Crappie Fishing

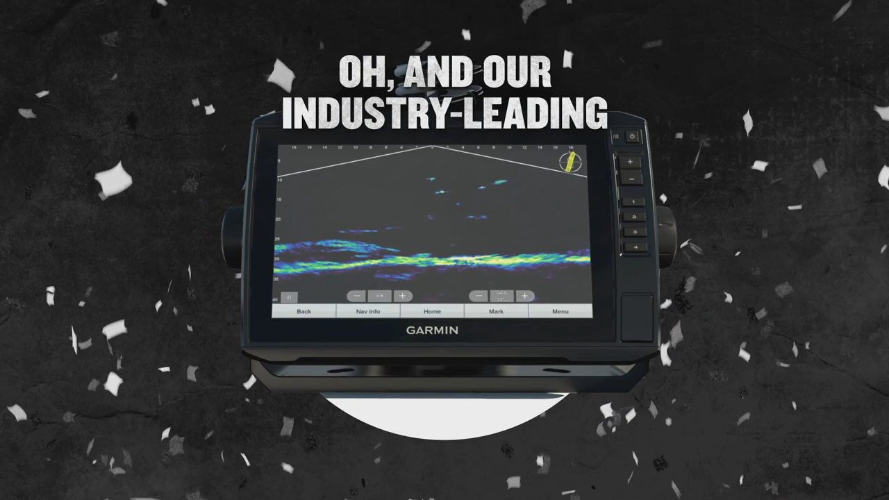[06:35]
Oh, and our industry-leading live sonar so crisp and clear you'll think you jumped in. You're welcome.
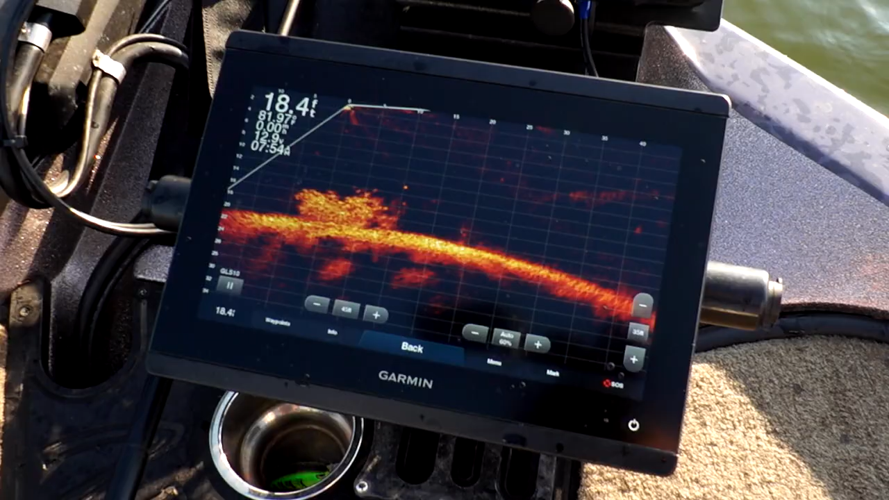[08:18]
On screen: depth 18.4 ft
They didn't bite at the first crank. We'd reel it up two cranks. They'd bite at the third crank. But we had no idea really truly what was below us. Now with LiveScope, we know how many fish are there.
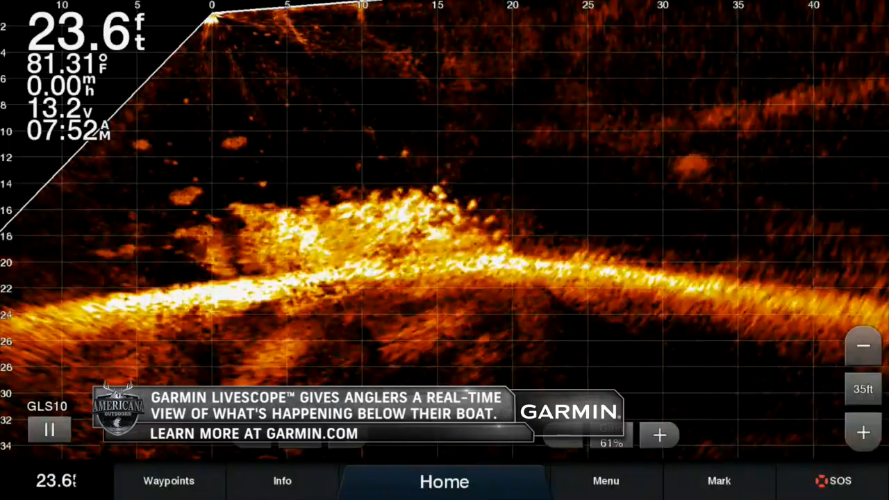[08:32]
On screen: depth 23.6 ft, water 81.31°F
We know what those fish are doing. We know how they're reacting when we're fishing. You can see everything go down. You can watch your line. You can watch your hook. You can watch them react to it, big and small. You can see different species come across and tell what they are. It is, you know, people call it video game fishing.
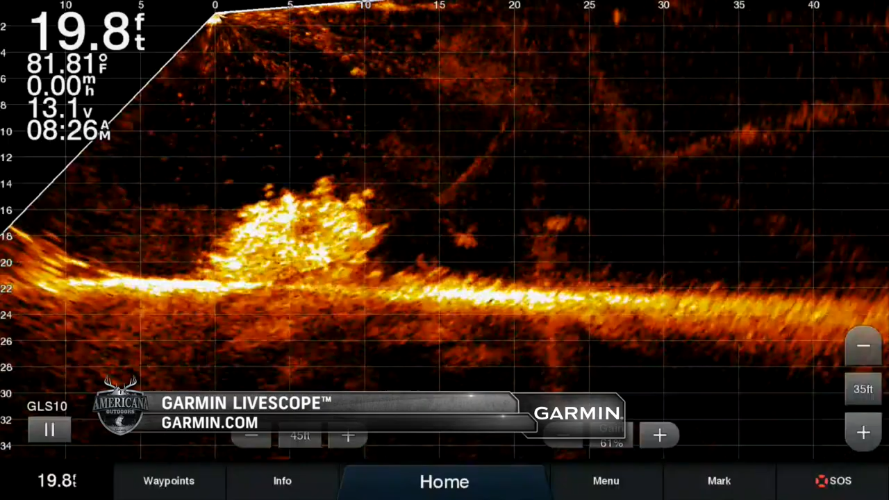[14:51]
On screen: depth 19.8 ft, water 81.81°F
Whoa, look at that slab. God dang, Chase.
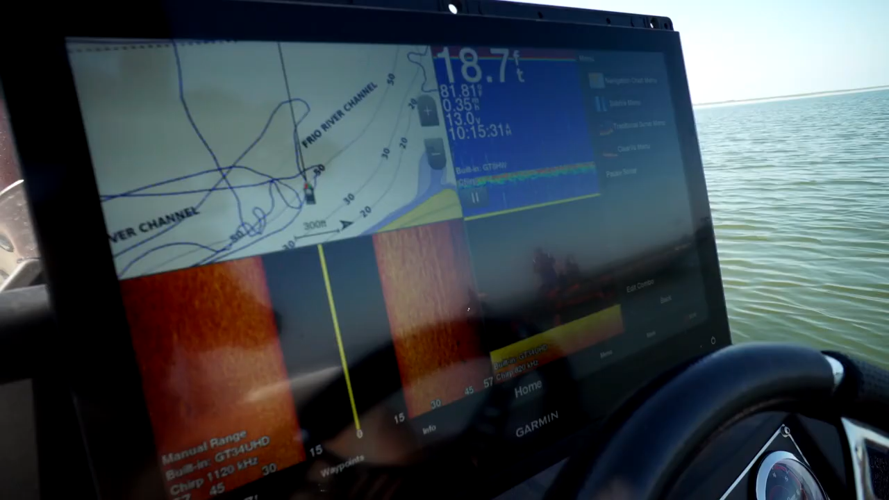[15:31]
On screen: depth 18.7 ft
Got him. Got him. Got him. There you go. He was in it. Looks like another big one.
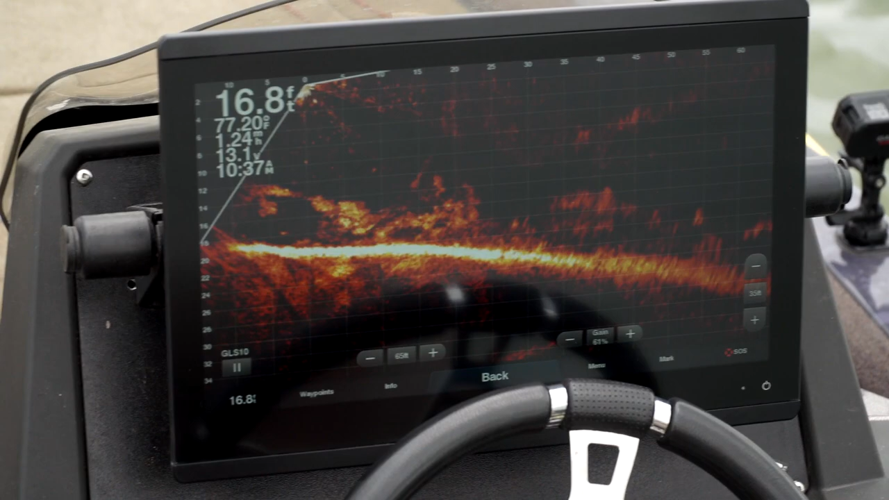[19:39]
You know, much like the Garmin LiveScope.
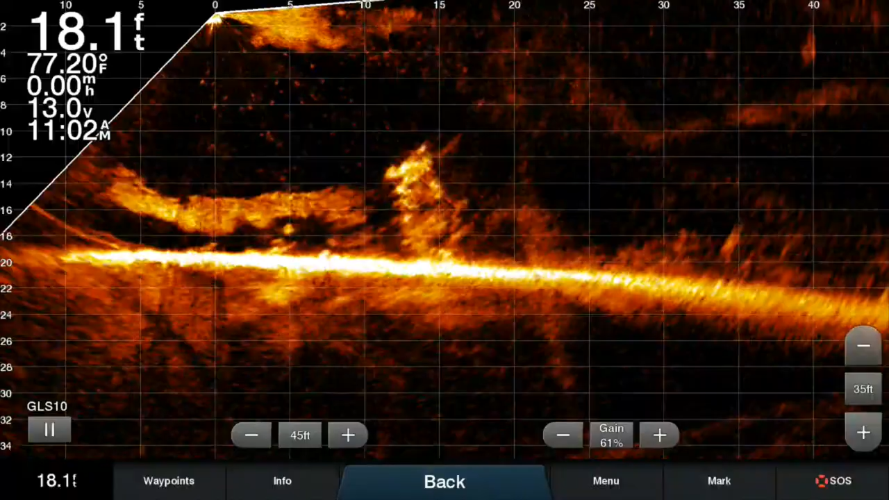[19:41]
On screen: depth 18.1 ft, water 77.20°F
Whether you're a bass fisherman or a pan fisherman or really whatever species that you're looking at, comes in four different sizes.
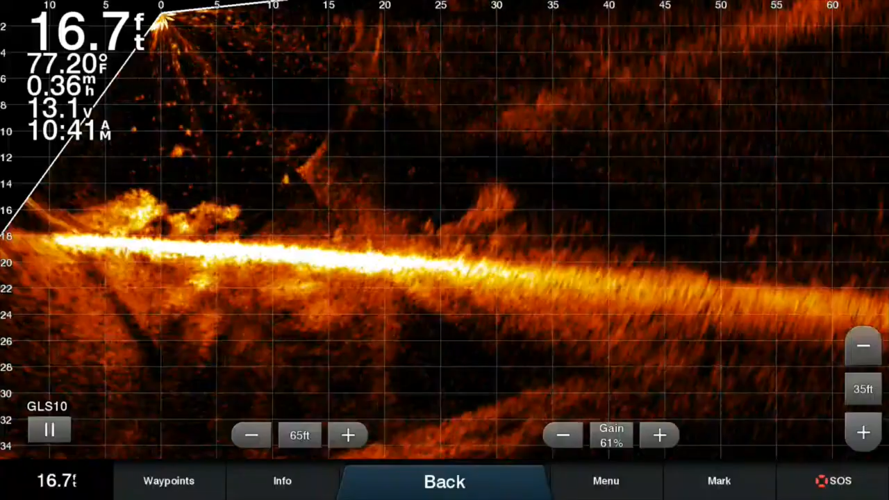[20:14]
On screen: depth 16.7 ft, water 77.20°F
is LiveScope's a big, big deal in that aspect, too. And this new Big Bite Pendulant Head is going to be the perfect head anytime you're wanting to vertical fish.
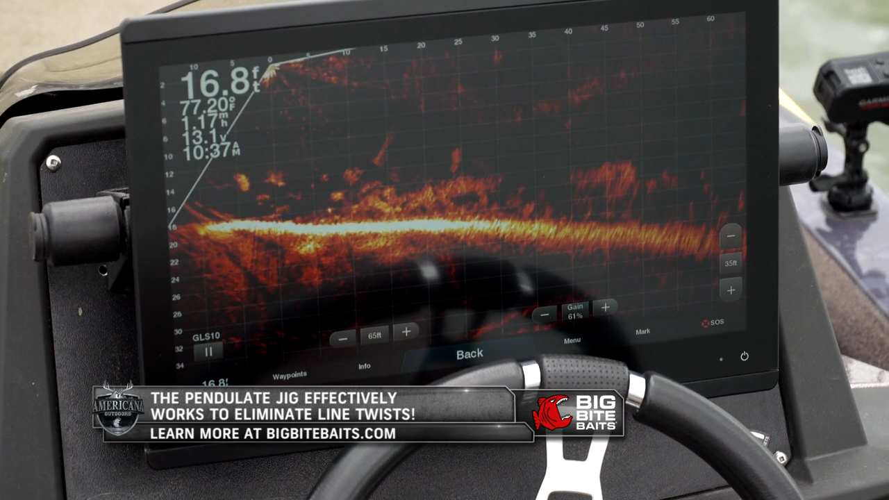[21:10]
On screen: depth 16.8 ft
in those forward-looking sonar type applications.
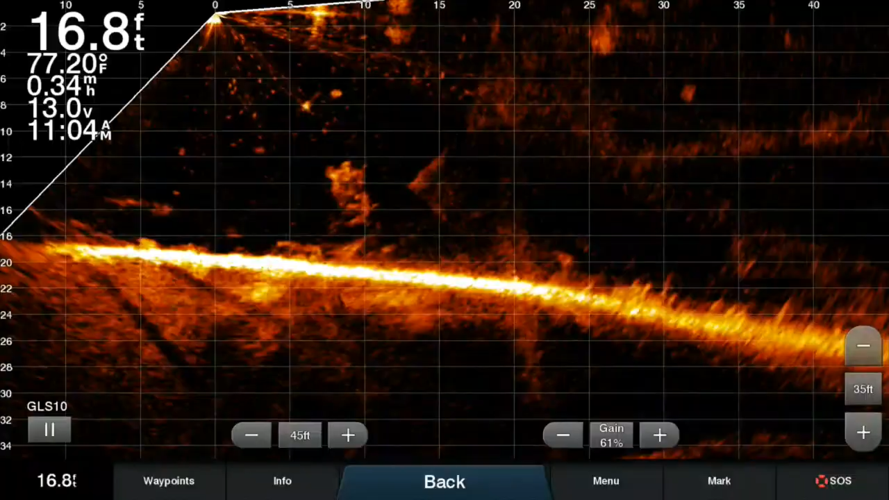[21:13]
On screen: depth 16.8 ft
I use Garmin LiveScope a ton, whether I'm fishing over brush piles for bass, crappie, panfish, whatever it may be, or I'm casting to fish out in front of me with, you know, a finesse type bait.
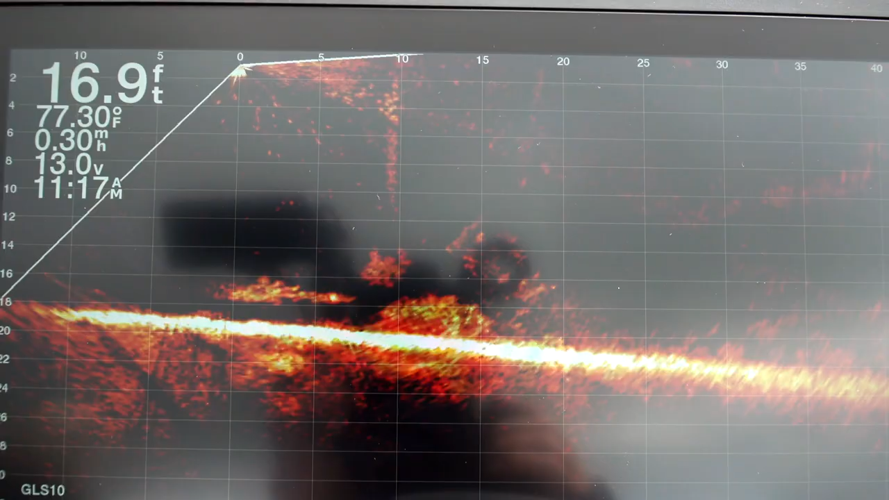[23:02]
On screen: depth 16.9 ft
whatever type of situation that you're looking at,
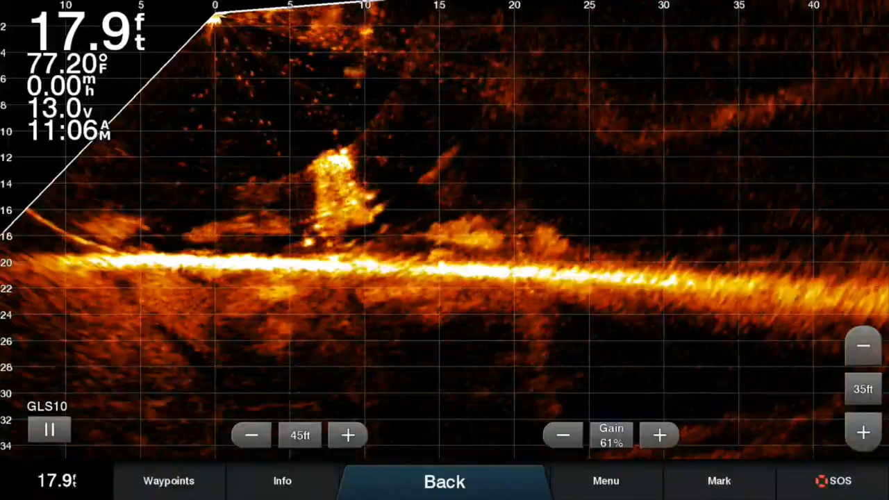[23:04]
On screen: depth 17.9 ft, water 77.20°F
it's just going to be another tool to help you generate more bites, but also not lose them when you hook them up. There he is. Crappie.